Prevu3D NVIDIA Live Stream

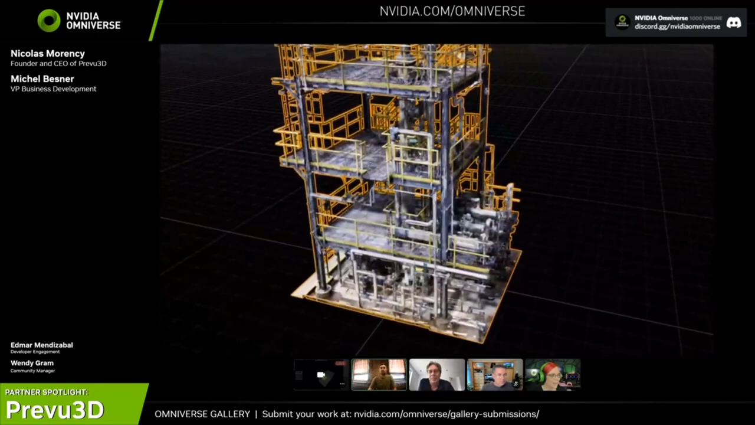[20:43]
So, that's kind of where we see the opportunity for people to bring their facility data and start building their simulation experiences with reality. Yes, you're going to need to model again if you want to bring something new,
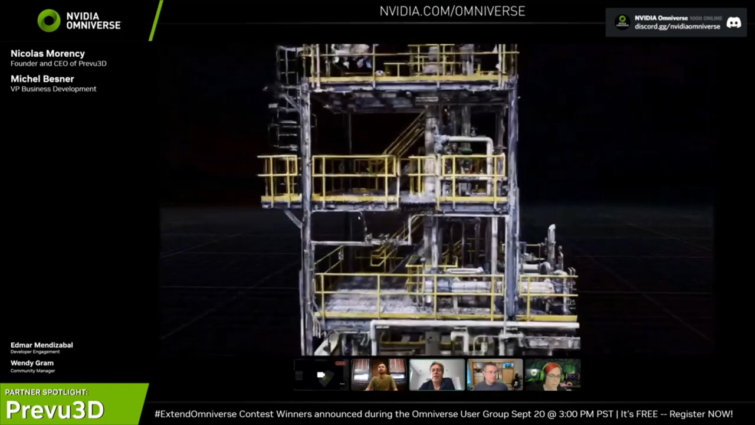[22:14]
The quality is not there yet, so this is not really a technology that can be adopted just yet to generate 3D models. Actually, we didn't show earlier, but because we have a true high-resolution mesh, you can actually measure things.
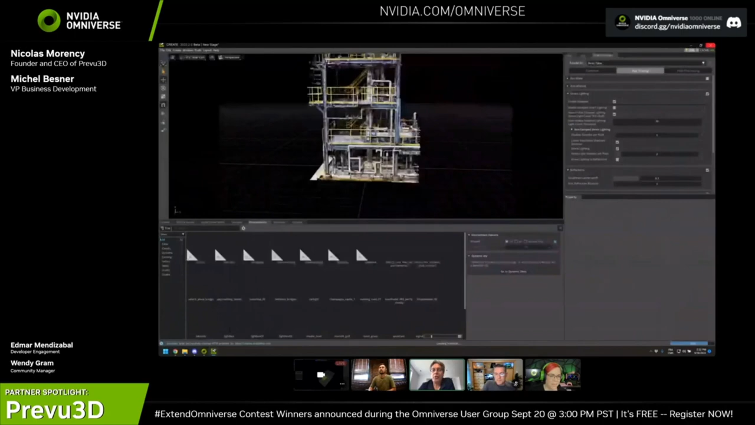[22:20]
You can measure the diameter of a pipe, the height of a wall, and so on. So, you actually have an ability to measure when you're using a specific mesh,
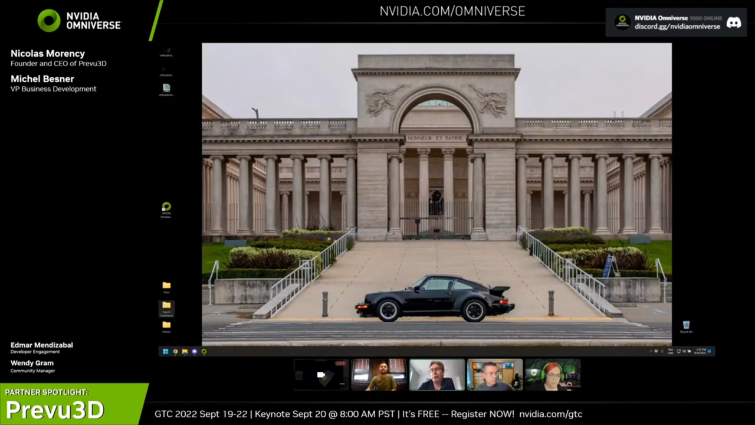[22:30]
and that's really important from many aspects of doing engineering work, and also the interaction you've seen with the customizable avatars who have been previewed 3D would not be possible within a Nerf environment.
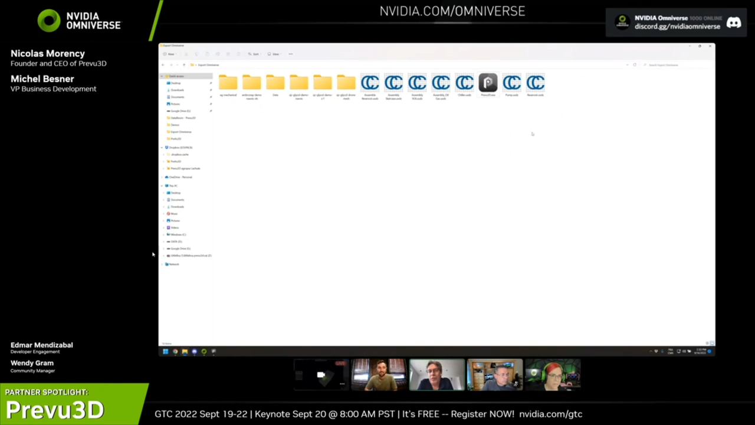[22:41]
Yeah, you're right. I kind of skipped the basic stuff, but sometimes people are looking to learn a bit about really what can we do with this.
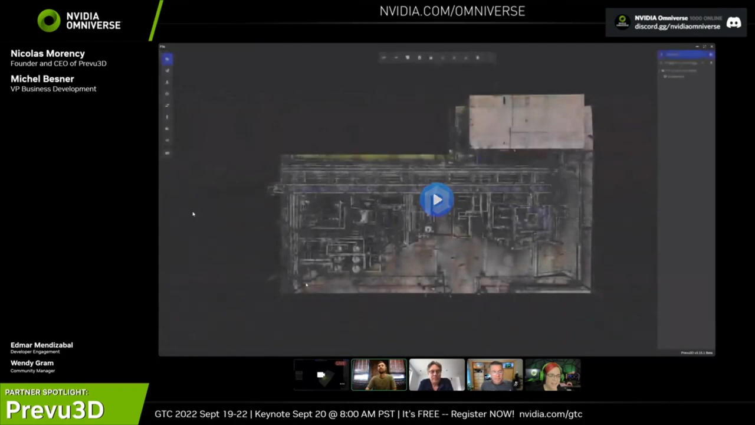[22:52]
Let me just head back to this model. Oh, let's open another model of photogrammetry to spend, so drone data, if you wanted to.
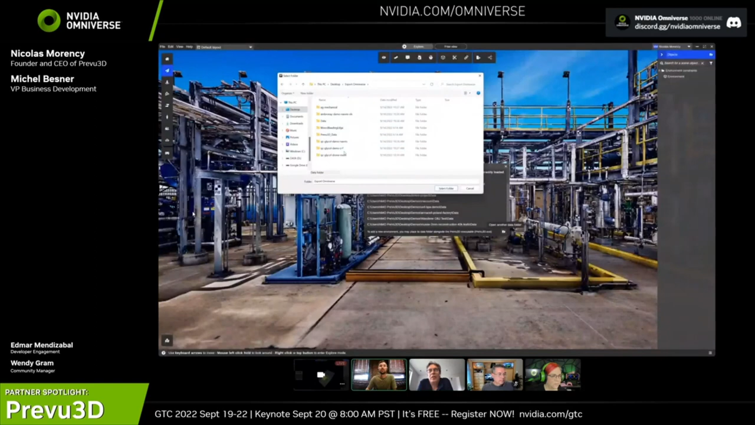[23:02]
Also, while you're loading this, one thing that we've done is that preview 3D, we both have a web app and a desktop application, so you can actually have both environments,
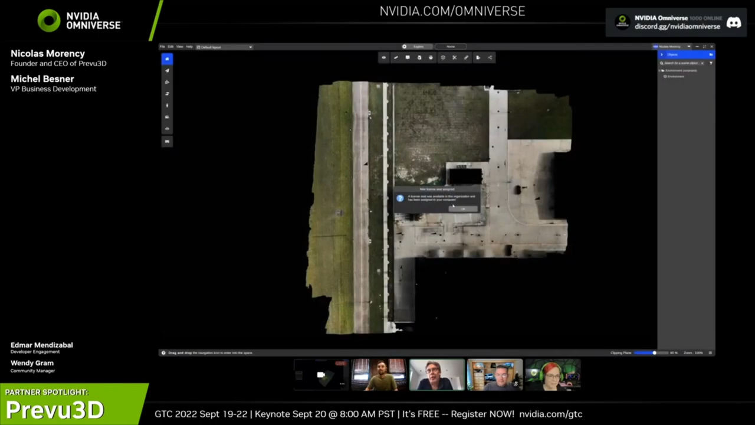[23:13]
depending if you want to use a web experience for doing collaboration with your stakeholders and your peers in your company, for example.